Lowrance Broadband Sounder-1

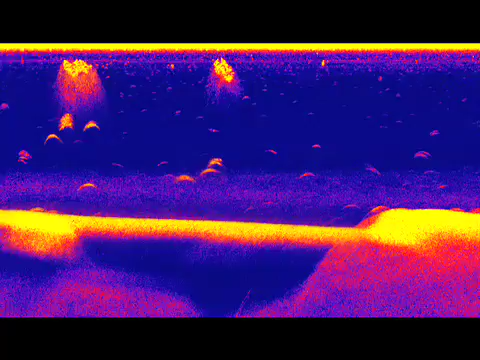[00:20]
one giant leap in digital signal processing technology.
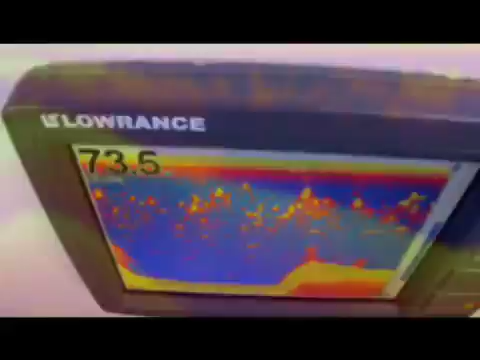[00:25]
For the best ever fish finding in coastal and inland waters alike.
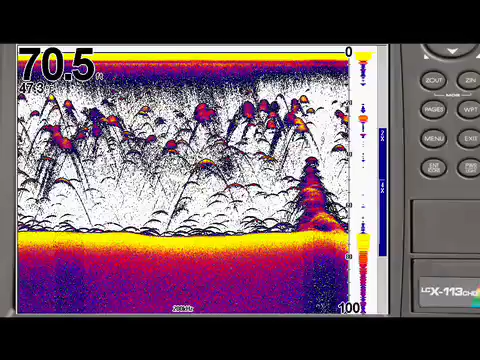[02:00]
The only way that I see that Lowrance could improve upon the picture provided by the Broadband Sounder is for me to virtually put on a dive mask, jump overboard and have a look at the bottom myself. And still, I'm not convinced that would do the trick.
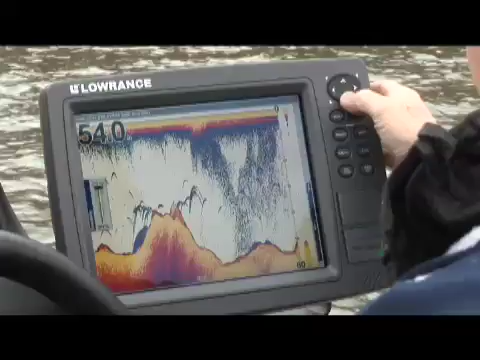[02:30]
The Lowrance Broadband Sounder gives better resolution, better target definition than we've seen before.
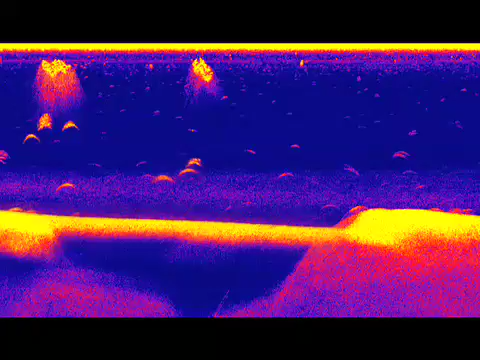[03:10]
which equates to not only longer transducer life, but also works with lower cost transducers.
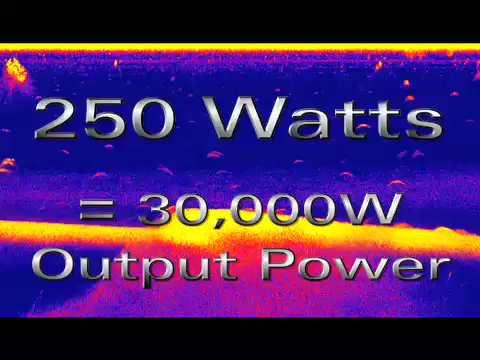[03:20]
The Broadband Sounder works with all Lowrance compatible transducers,
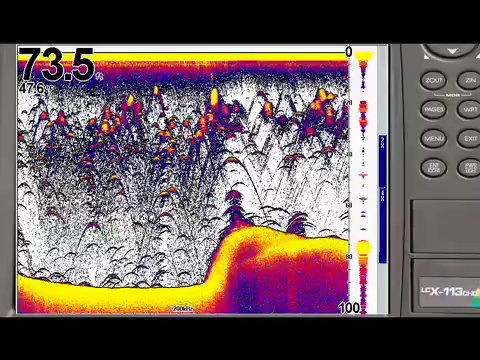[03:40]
And the Broadband Sounder accommodates all standard Lowrance transducer frequencies,
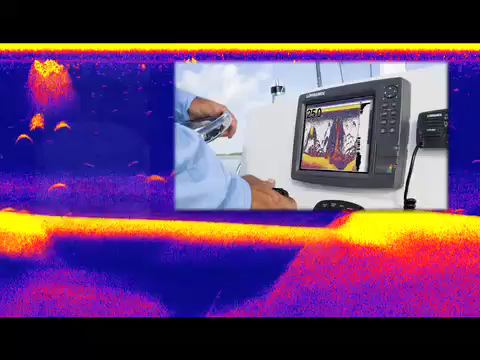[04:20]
The Lowrance Broadband Sounder module alone, or network, is fully compatible with any Lowrance 2007 model or later for the 5-pin yellow Ethernet connector.